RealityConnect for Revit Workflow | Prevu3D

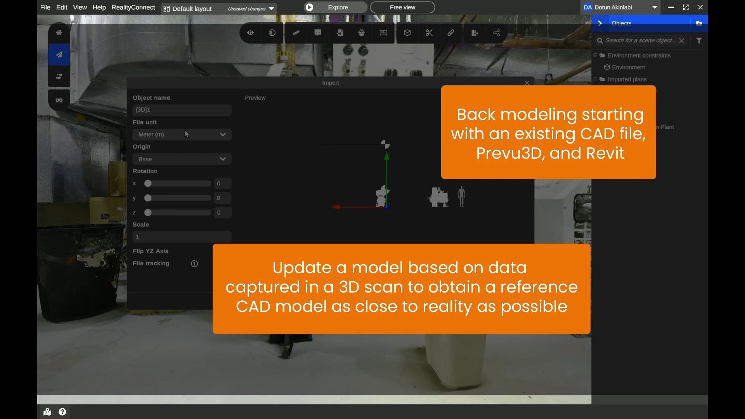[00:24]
creating a reference CAD model that closely matches reality.
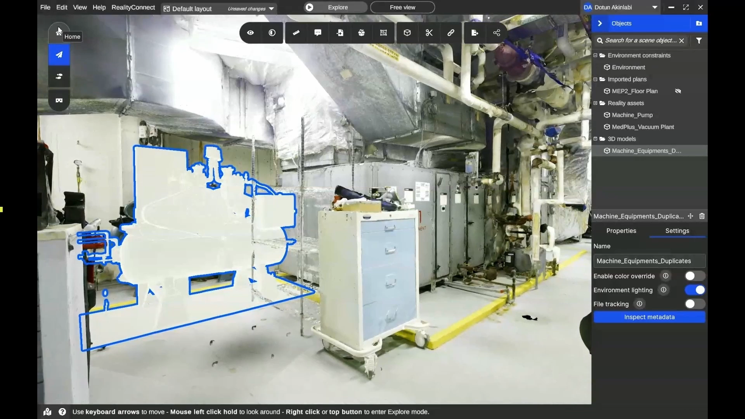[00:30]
We'll use this 2D CAD file and compare it to a 3D scan generated in Preview 3D.
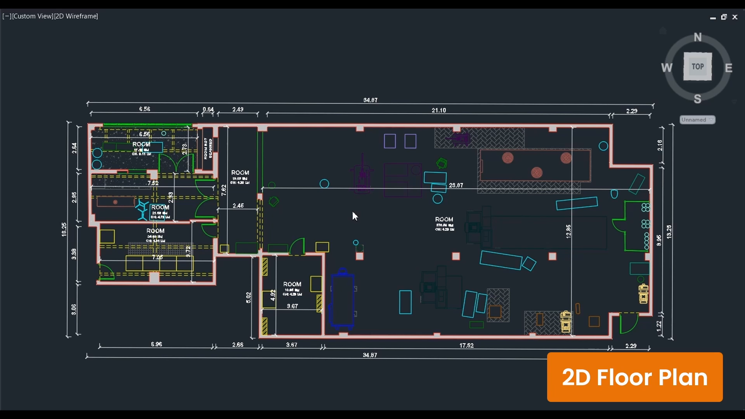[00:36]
First, load the project containing the 3D scan in reality plan.
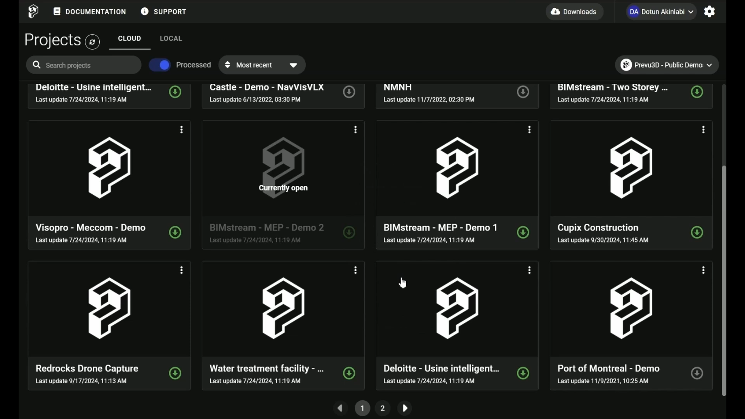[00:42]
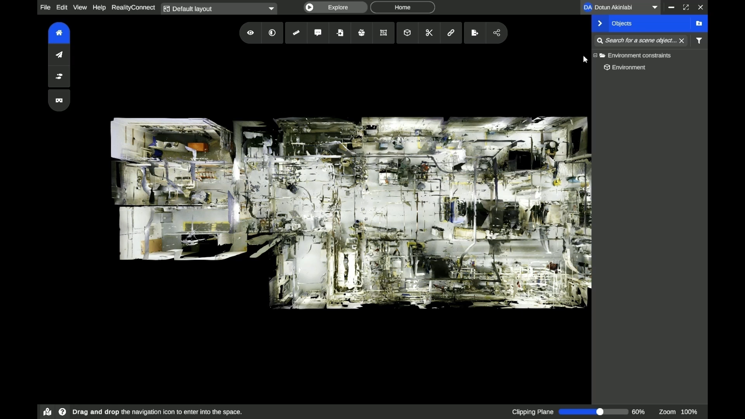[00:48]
Next, import your 2D CAD file and assign it a name.
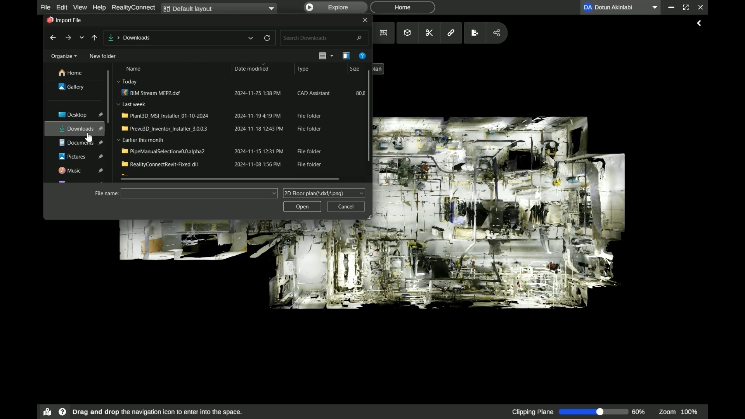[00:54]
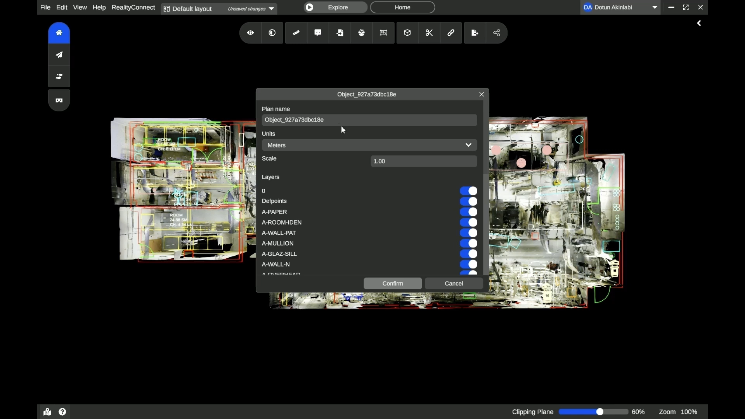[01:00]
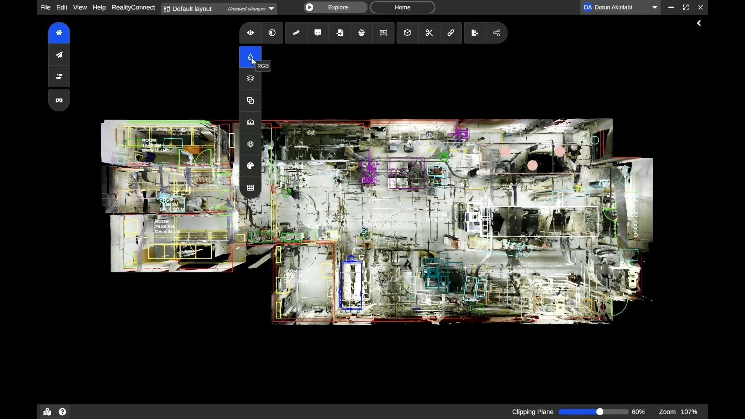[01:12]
Use the orthographic mode to align the 2D plan accurately with the 3D scan model.
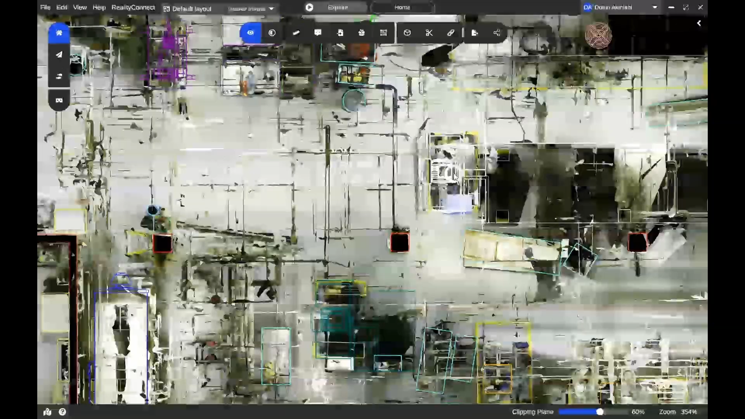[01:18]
Compare the 2D plan with the 3D to identify any changes.
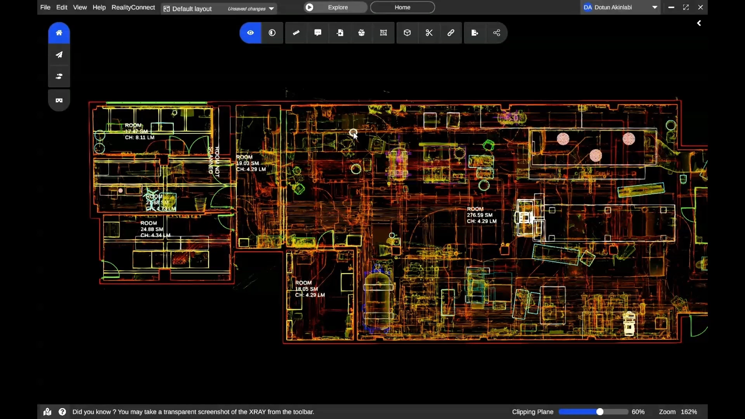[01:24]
Finally, leverage Preview 3D tools like X-ray mode, Mesh Inspection, and Height Map mode for a more detailed visual comparison.
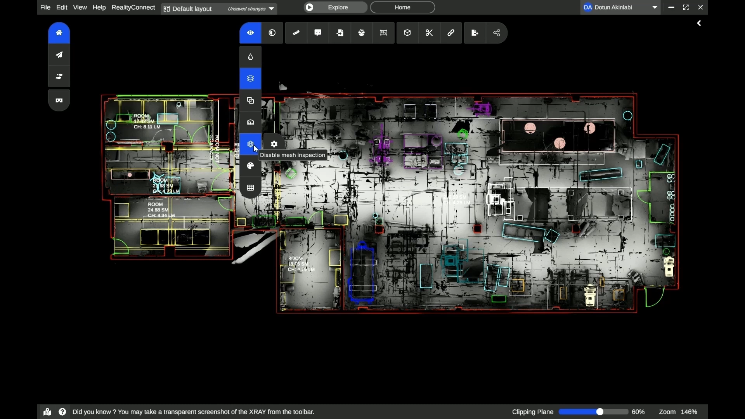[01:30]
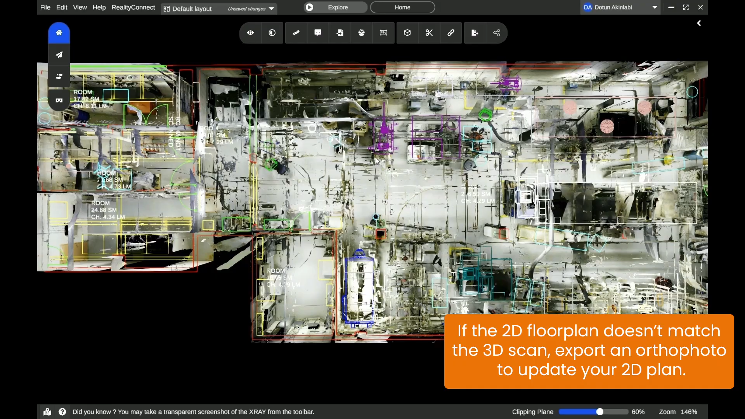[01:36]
Now, we'll extract assets from the 3D scan
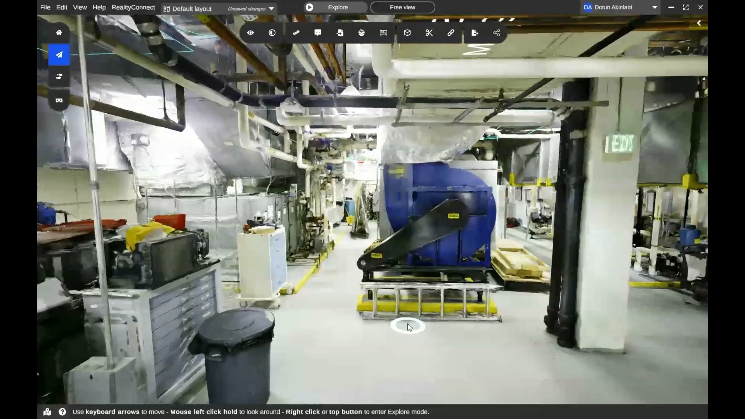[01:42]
model using the Reality Asset Creation tool.
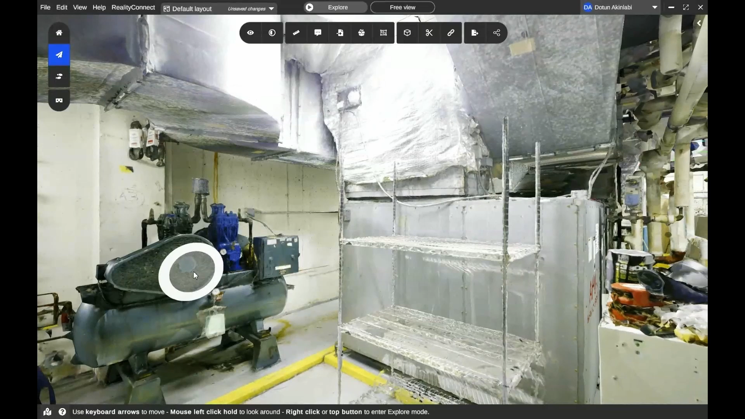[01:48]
First, we'll use the Magic Wand tool to extract the initial assets.
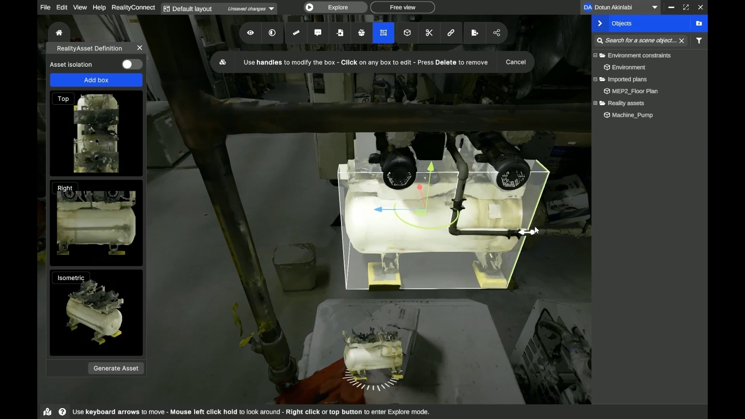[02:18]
Here, we're using the bounding boxes to identify the assets and the Turntable tool at the bottom.
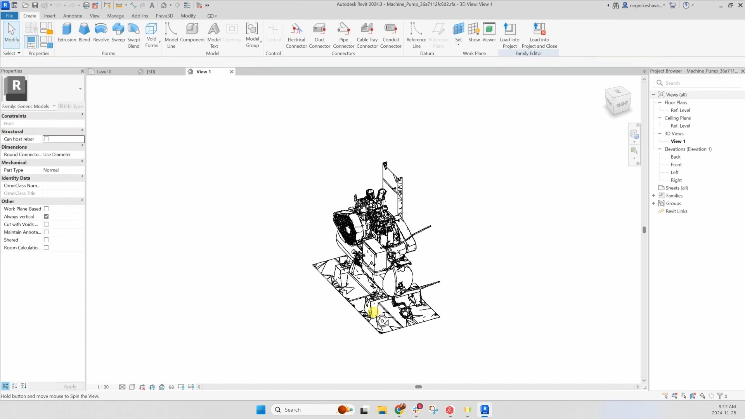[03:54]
Make edits to the imported assets directly into Revit.
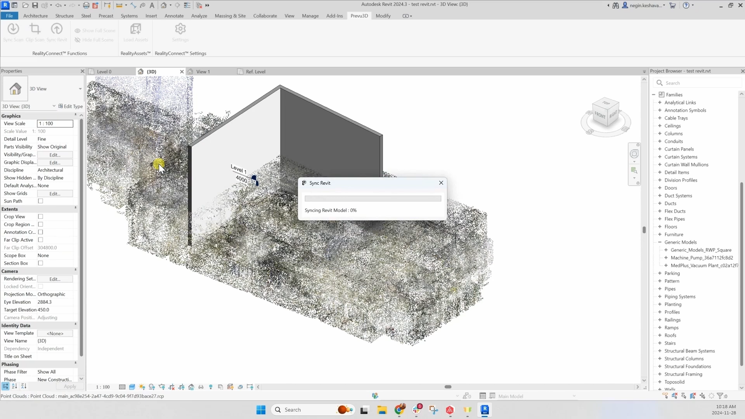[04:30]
your Revit edits back into Preview 3D, allowing you to visualize the updates seamlessly.